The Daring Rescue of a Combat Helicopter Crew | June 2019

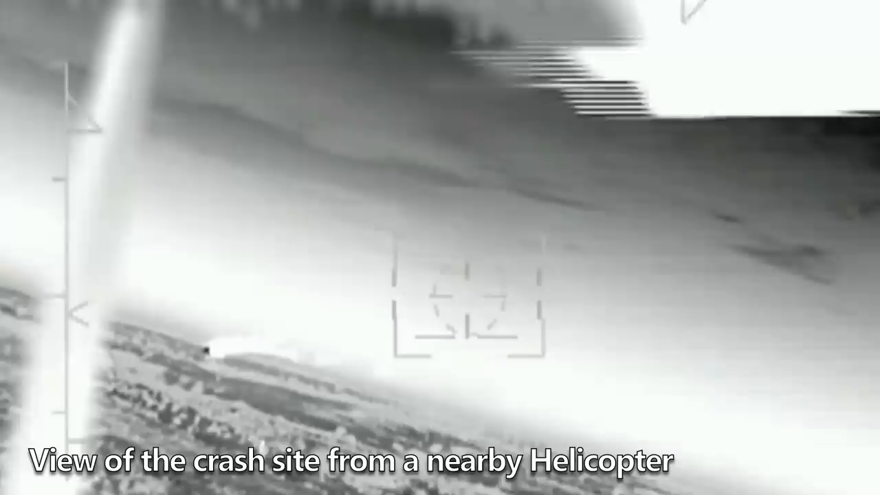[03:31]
all three of the helicopter's crewmen, including its two pilots and an onboard sniper,
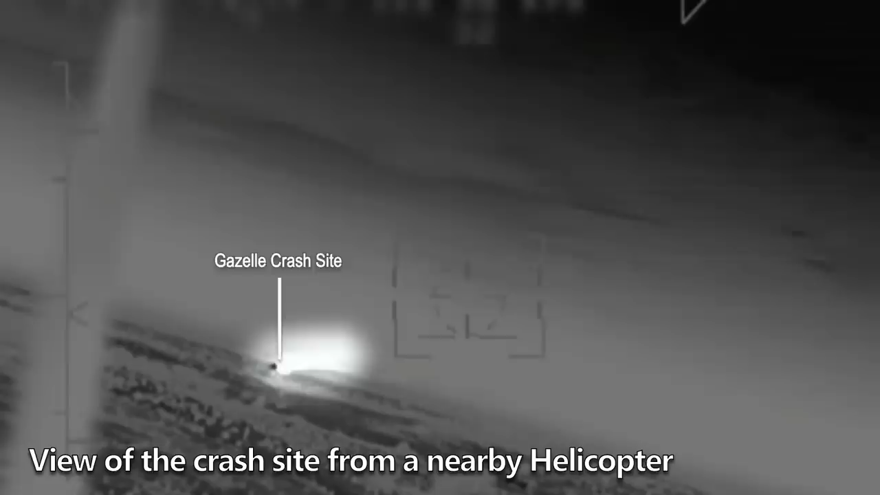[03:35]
survived the impact, although both pilots crawled out from the wreckage seriously wounded and unable to walk.
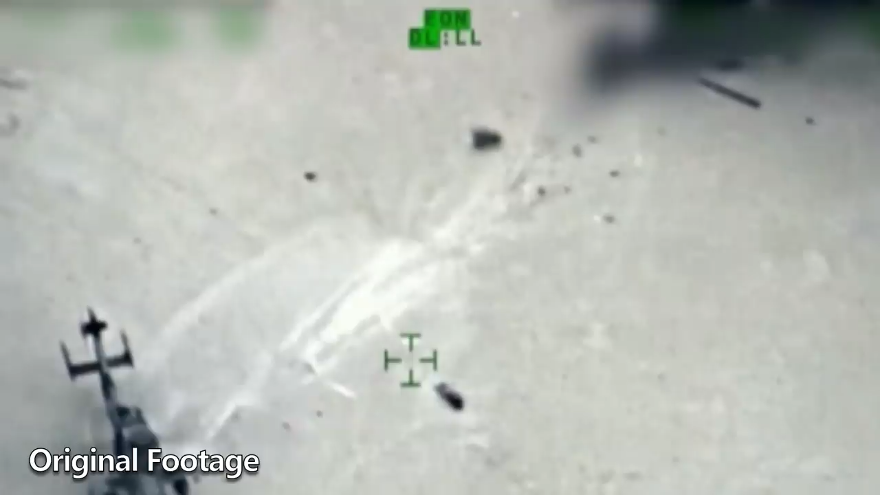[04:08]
from where they could see the three-man crew of the Gazelle making their way across open ground towards the landing zone.
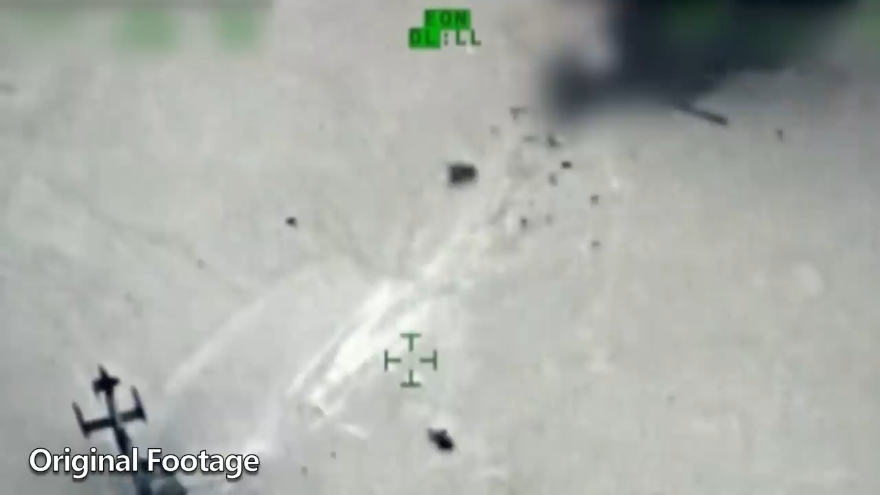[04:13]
Being the one who was most fit of the three, the Gazelle's snapper, known as Max, dragged one of the wounded pilots towards the Tiger and placed him behind the aircraft, out of view of the enemy.